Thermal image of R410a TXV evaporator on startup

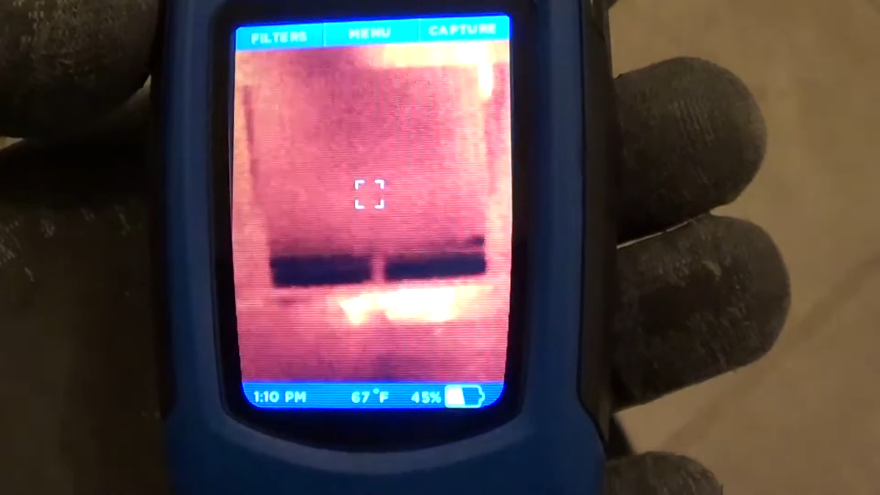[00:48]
You can see the freon come up on the bottom circuit.
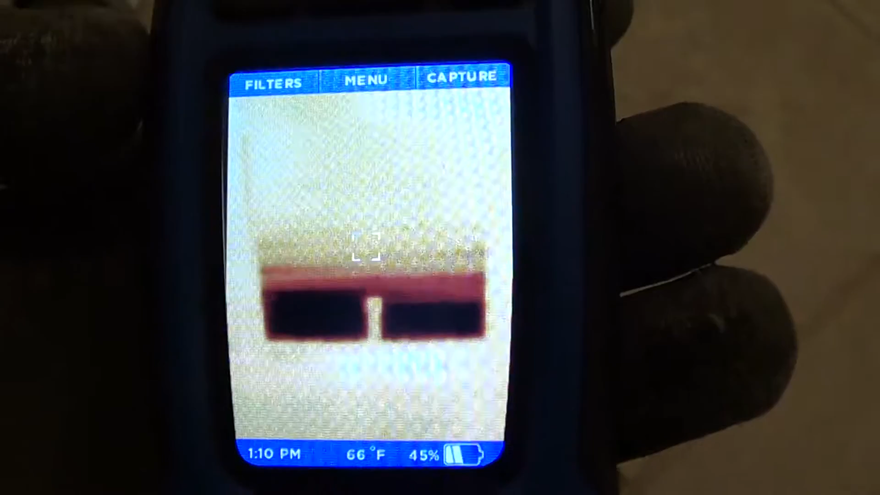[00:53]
Now a lot of the freon is going to be on the roof right now because it's cold outside.
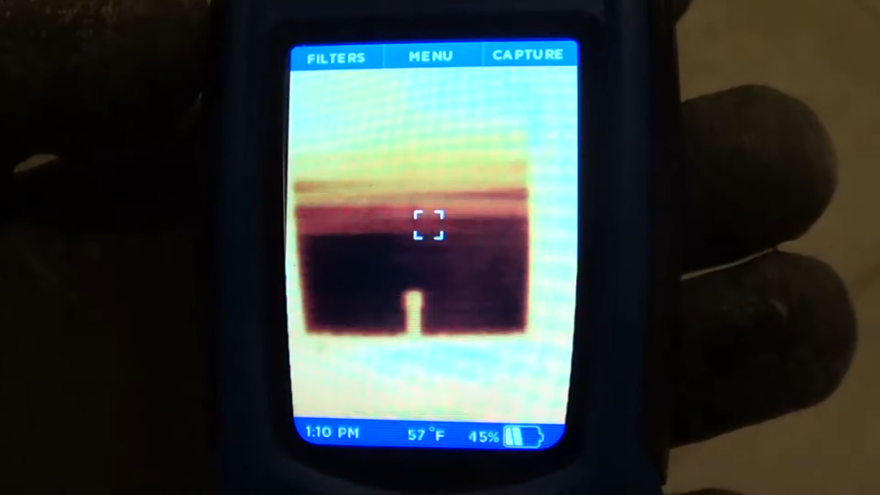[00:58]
It's got to bring the freon in.
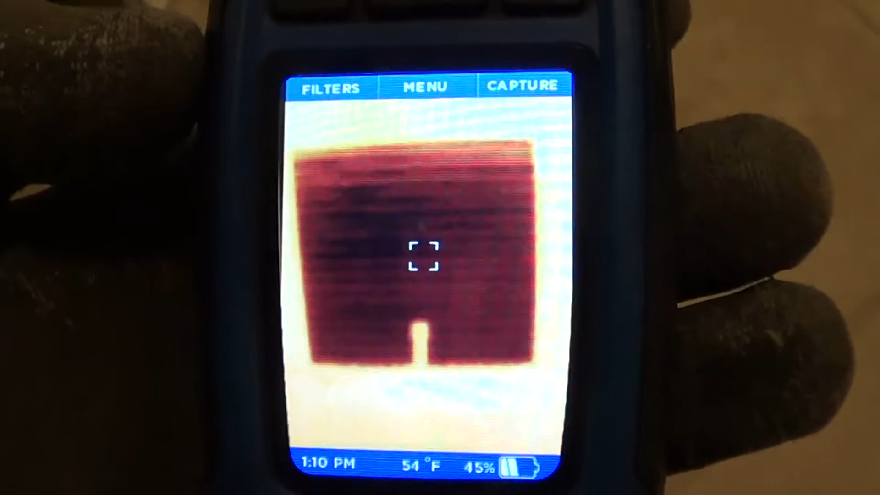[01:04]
So now the valve is wide open because the bulb is warm.
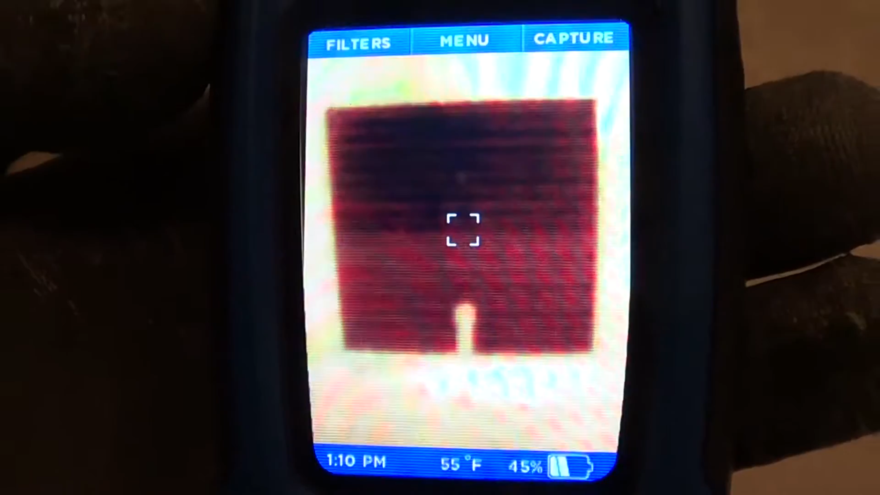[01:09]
So the whole coil is cold. You get some flood back condition under this.
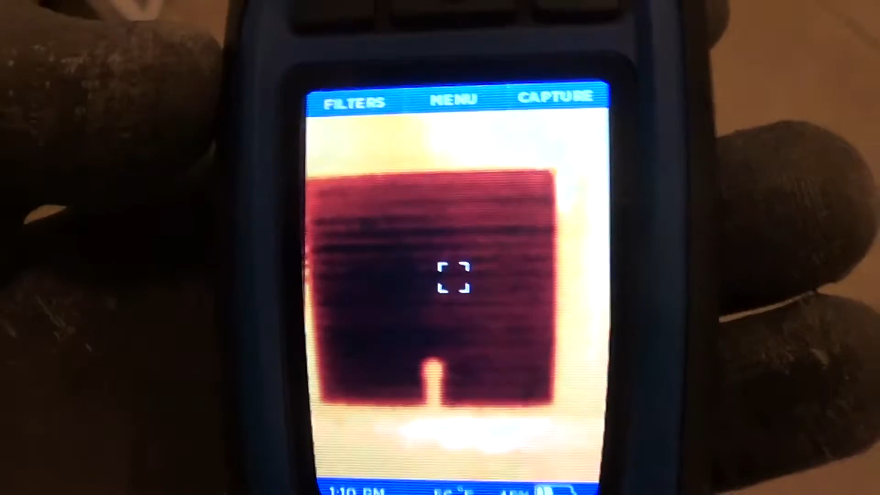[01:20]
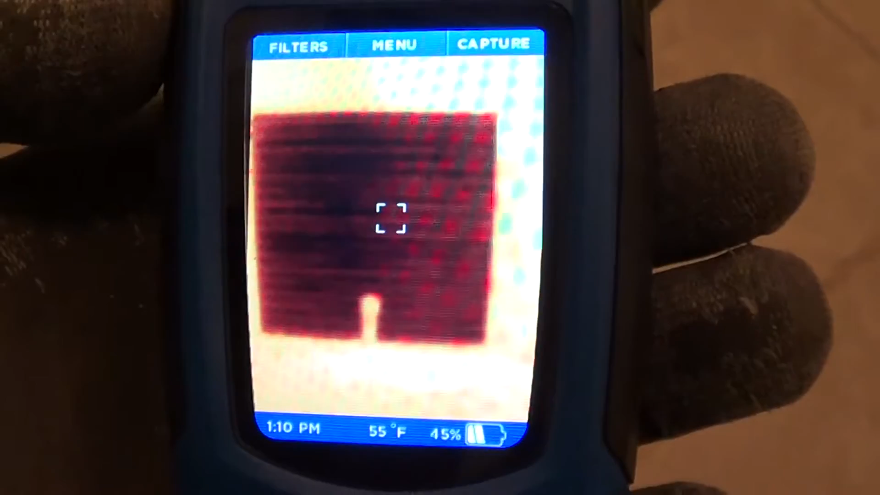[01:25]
So there, the valve just pinched off on the lower circuit.
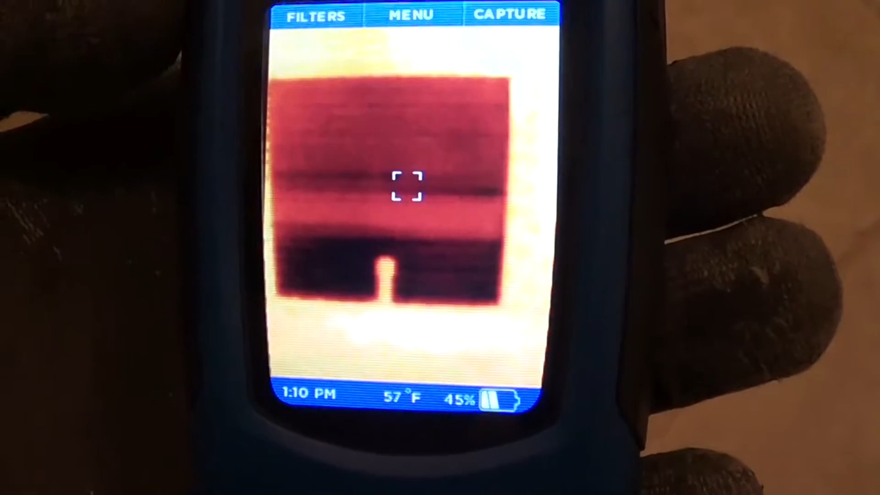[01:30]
And you can see on the top circuit. And now the valve is opening back up.
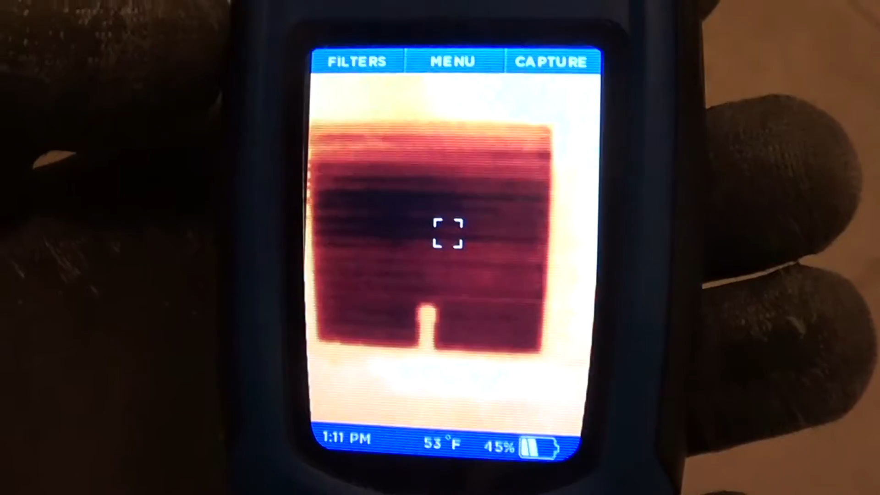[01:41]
You can actually hear the refrigerant.
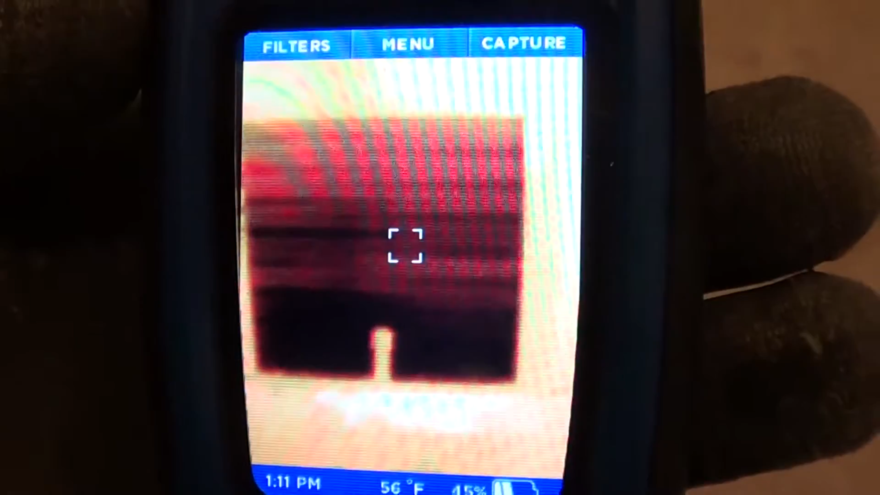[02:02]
Now the upper circuit is underfeeding a little bit.
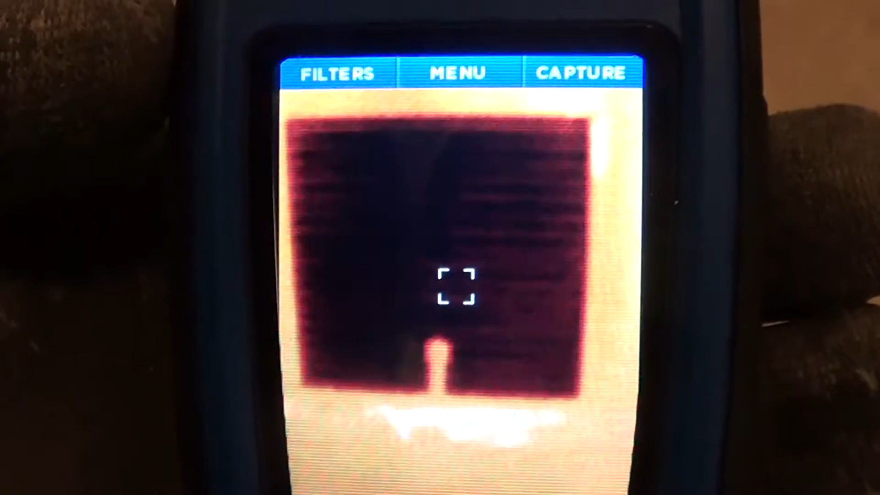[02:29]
So now we've got our overfeed condition. The valve pinching off.
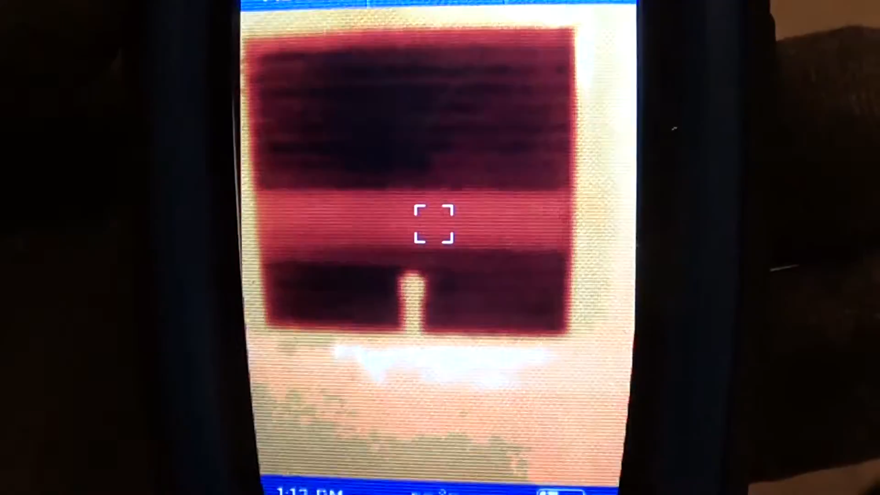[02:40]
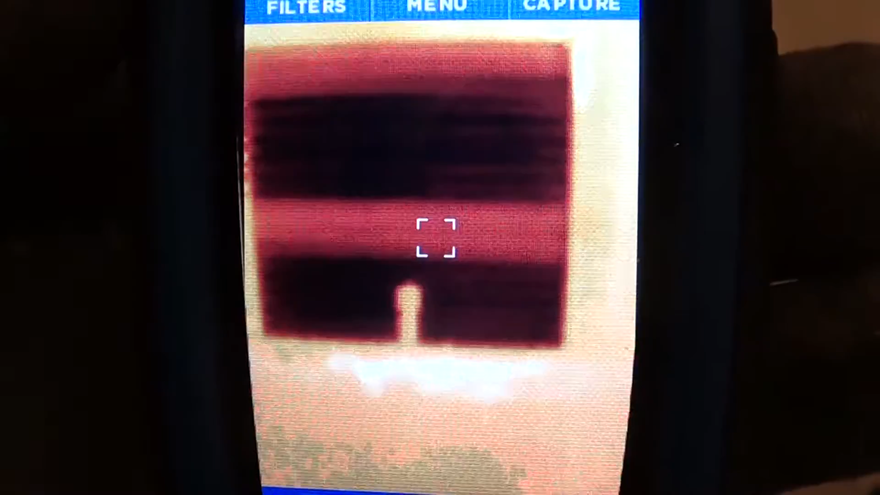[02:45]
It's amazing how fast it changes temperature.
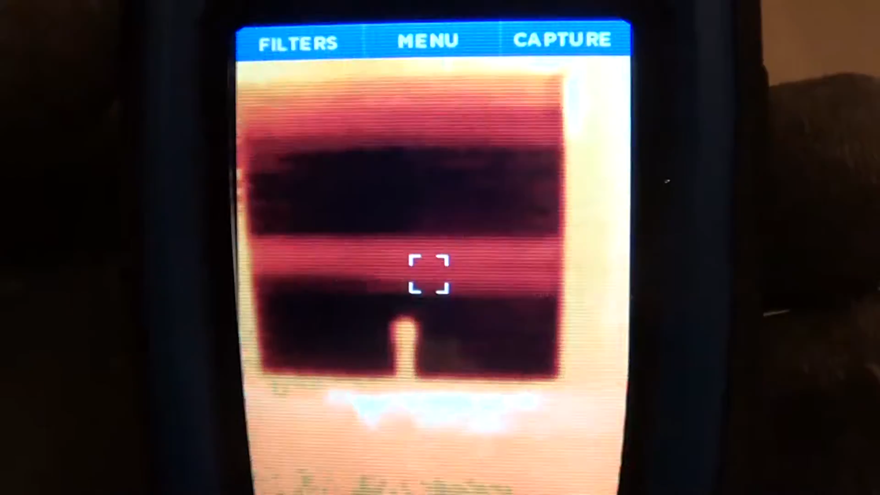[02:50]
So this one, the bulb was on really tight on the pipe.
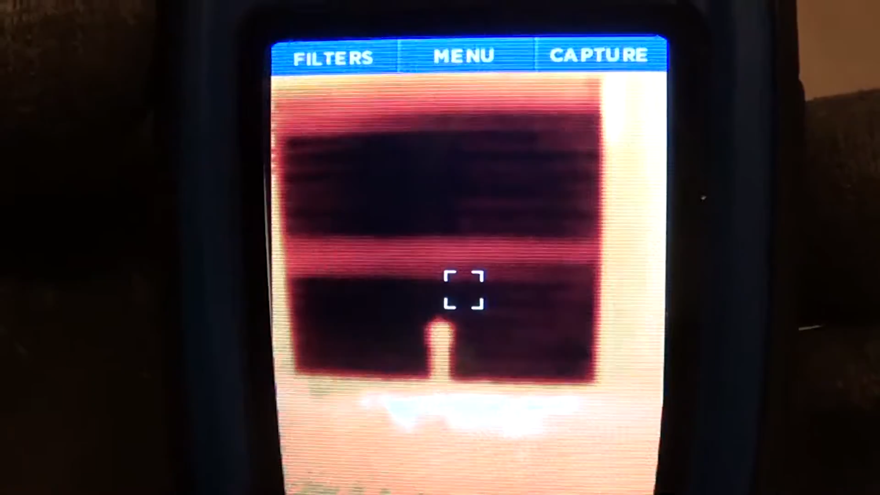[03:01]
And so just after, looks like just a couple minutes, basically stabilized. Then we've got our superheat on the top of both circuits.
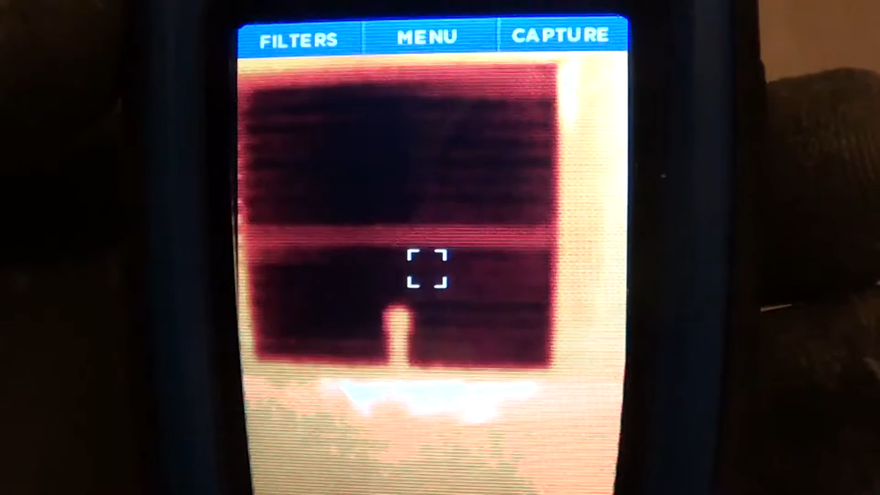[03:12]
And the system is stable now. Pretty neat. You can see it in the thermal spectrum.